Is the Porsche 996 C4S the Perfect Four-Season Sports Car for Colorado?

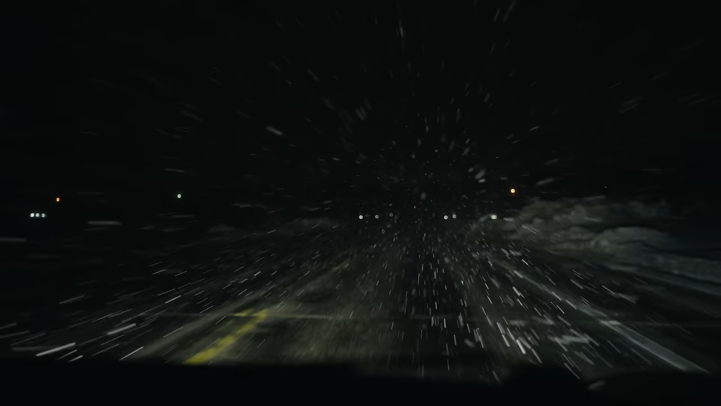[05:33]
The only problem is the low beams in the 996 just spill too much light vertically, which you can see here in these near whiteout conditions.